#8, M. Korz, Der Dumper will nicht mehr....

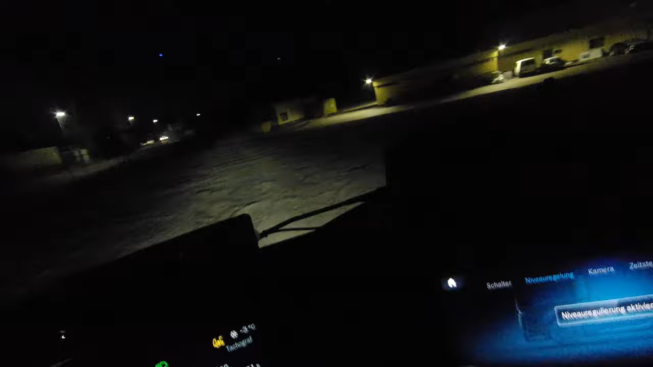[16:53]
Und dann, ja, es ist noch etwas dunkel. Ich hoffe, dass man den Burschen erkennt.